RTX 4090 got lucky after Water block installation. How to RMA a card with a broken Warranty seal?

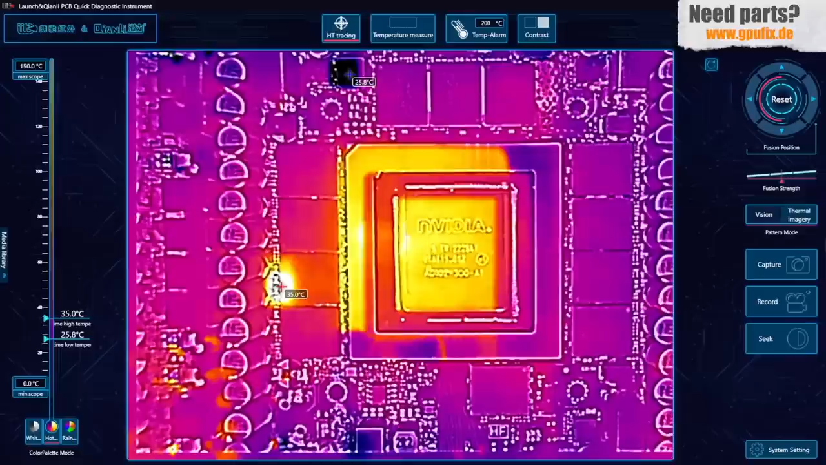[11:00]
On screen: scale top 150.0°C, scale bottom 0.0°C
All right the second RAM chip on the left side is getting hot and let's apply voltage to the memory rail. 1 volt again. Oh look at again the same chip on the same spot so the cause of our problem is this RAM chip. And let's take a visual inspection on this RAM chip to see if there is something damaged.